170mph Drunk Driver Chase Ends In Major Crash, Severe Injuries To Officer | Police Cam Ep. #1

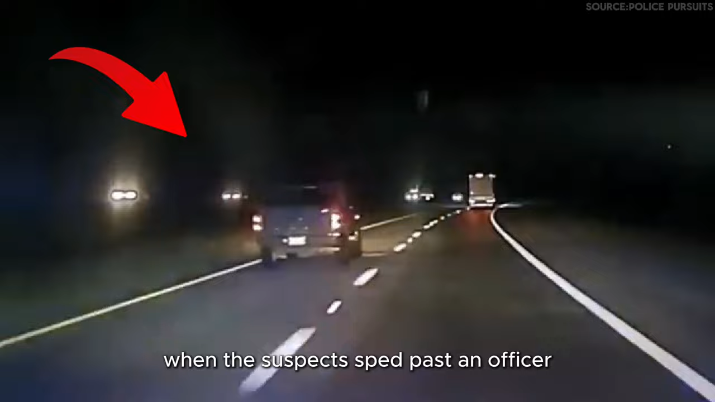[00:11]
This wild pursuit began when the suspect sped past an officer at over 100 miles per hour, flipping him off as they raced through the Bobby Hopper Tunnel. After multiple failed Pitee attempts and a crash into the median, the suspect's vehicle re-entered the road, dragging a large tree, making tactical maneuvers nearly impossible.
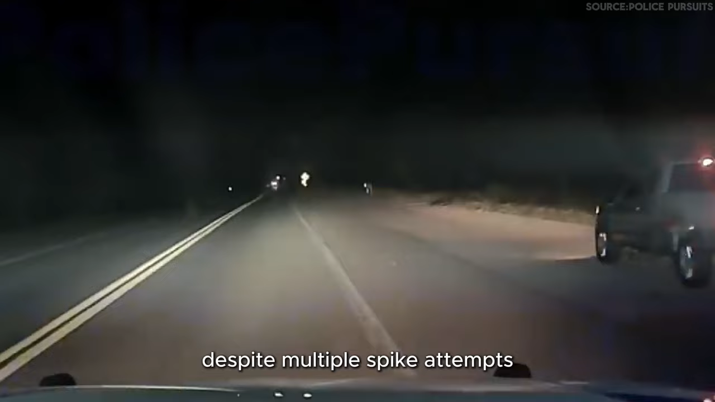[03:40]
Despite multiple spike attempts and the suspect's reckless swerving, the chase only ended after a successful spike in Spiro, Oklahoma.